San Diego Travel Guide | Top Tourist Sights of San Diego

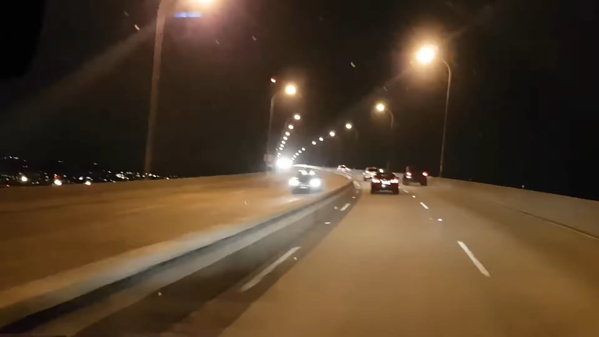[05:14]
You can see downtown San Diego there, lit up in the distance.
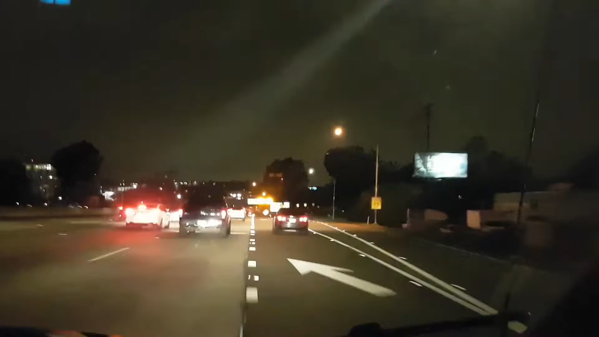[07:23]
In the convoy. Here we are outside the